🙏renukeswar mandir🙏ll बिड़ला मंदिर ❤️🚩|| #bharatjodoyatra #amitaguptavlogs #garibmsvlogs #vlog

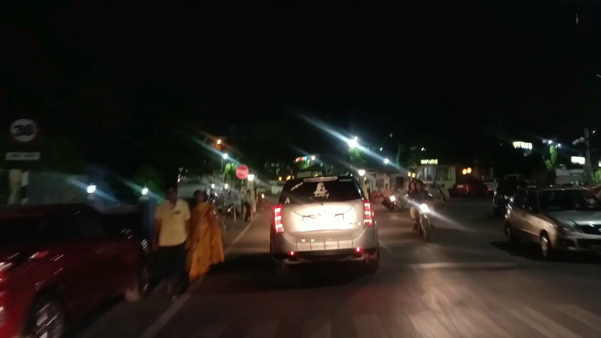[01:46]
तो अभी हम लोग हिंडाल्गो कॉलोनी से गुजर रहे हैं और